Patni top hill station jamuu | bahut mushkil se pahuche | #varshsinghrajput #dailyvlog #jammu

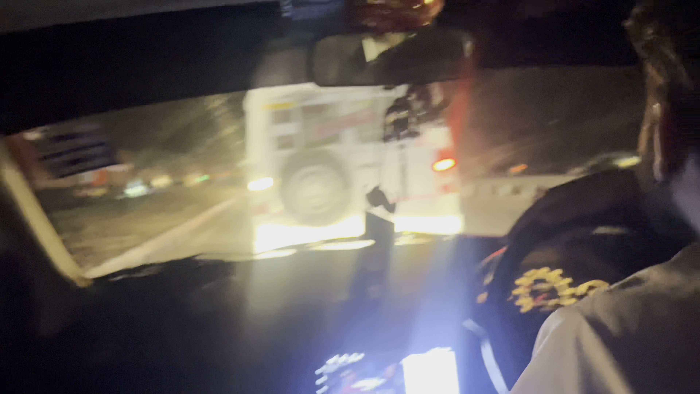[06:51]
तो गाइस अभी हमें बज चुका है 11:30 और अभी तक हम लोग फंसे हैं रोड पे इस तरह इस कदर